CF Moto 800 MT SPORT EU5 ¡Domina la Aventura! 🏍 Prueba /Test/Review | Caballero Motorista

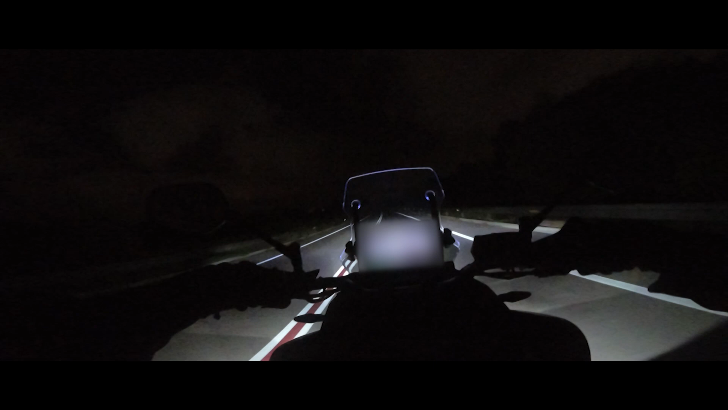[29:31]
led delantero acompañado de de las luces cuneteras o luces antinibular personalmente que impone y bueno la iluminación en cortas es increíble funciona muy bien es muy intensa muchísimo la verdad que sorprende la intensidad y la anchura muy buena muy buena la anchura y cuando enchufan los antinibular aumenta la amplitud pero como son tan intensas estas cortas verdaderamente que apenas se perciben en cortas luego
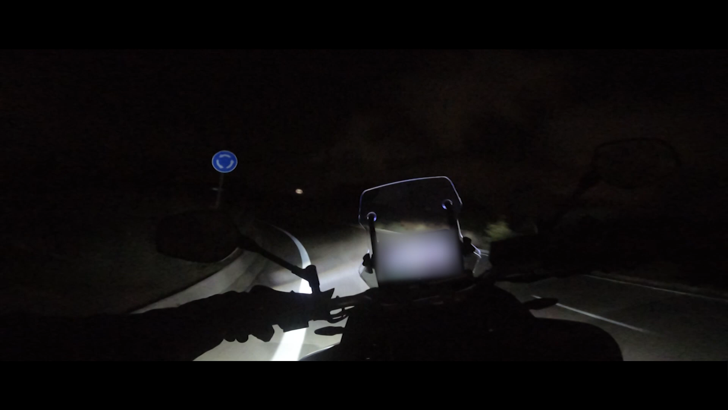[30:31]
amplias la verdad que muy amplias y profundas y bien de intensidad y cuando colocas enciendes las antinibular o las cuneteras sobre las largas verdaderamente es como si encendieras las cortas permanecían las cortas encendidas pero con mucha más amplitud ofreciendo una visión increíble verdaderamente que de noche haciendo curvas con las luces largas y las cuneteras